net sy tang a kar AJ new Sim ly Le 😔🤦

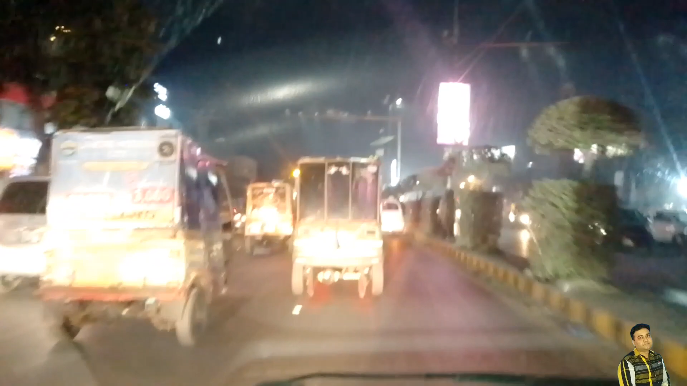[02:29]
یہ آگے سیکنل بند ہے اور دو سیکنڈ کے لئے تین سیکنڈ کے لئے سیکنڈ کھلتا ہے اور یہ ہمارے محک ملک جو ہے وہ یہاں پہ گاڑیوں سے پیسے لے رہی ہے